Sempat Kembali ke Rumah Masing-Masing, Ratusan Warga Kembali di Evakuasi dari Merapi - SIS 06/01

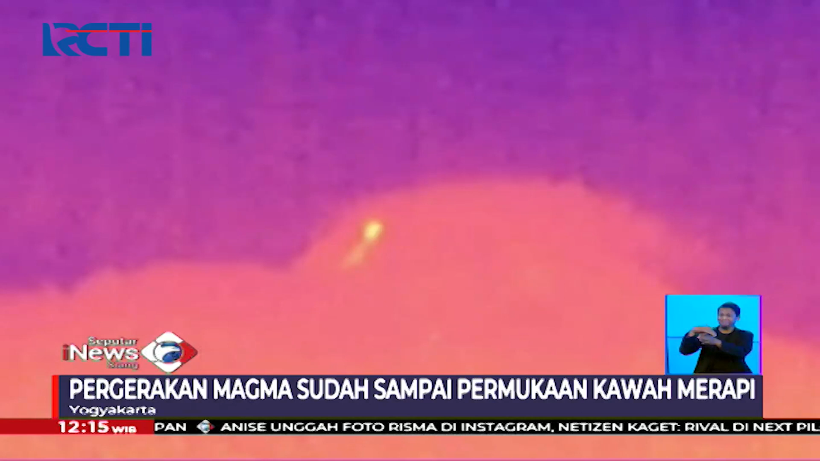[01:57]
Lava Pijar di puncak Gunung Merapi terekam kamera termal Balai Penyelidikan dan Pengembangan Teknologi Kebencanaan Geologi BPP TKG Yogyakarta selasa malam.